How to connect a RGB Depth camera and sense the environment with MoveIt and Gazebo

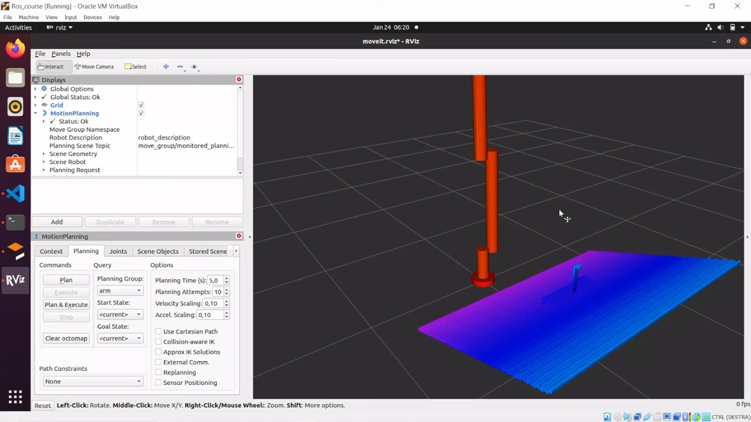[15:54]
the sensor that we have interfaced with movit and gazebo which is of course a camera that is going to be lgbd and in particular a depth camera